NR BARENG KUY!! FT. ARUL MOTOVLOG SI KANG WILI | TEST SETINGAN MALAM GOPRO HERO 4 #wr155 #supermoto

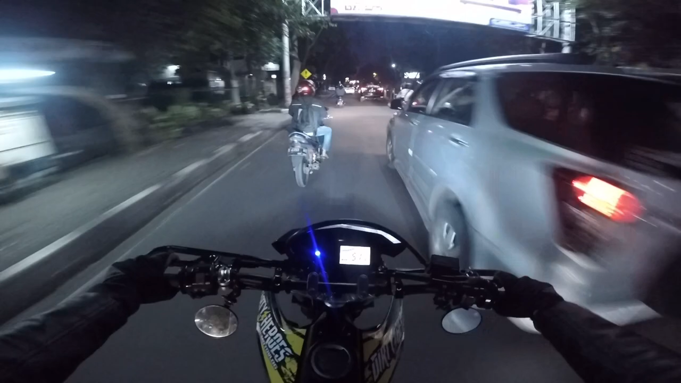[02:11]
Aduh, pak, ayo coba, ayo pak, tarik pak. Lampu merah juga sih di depan anjir. Iya.
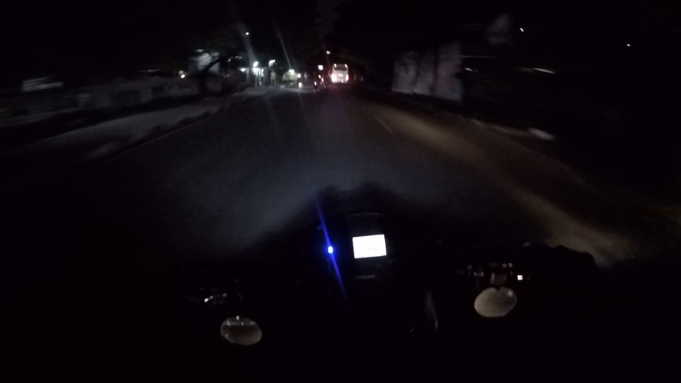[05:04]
mau kemana cuy pariwisata ini? Wah, rombong-rombongan aja. Rombong-rombongan gak tuh? Rombongan maksudnya. Iring-iringan, kok jadi rombong-rombongan ya? Nah, kalau udah malam aman lah dari... Cuman ya harus hati-hati sih ini.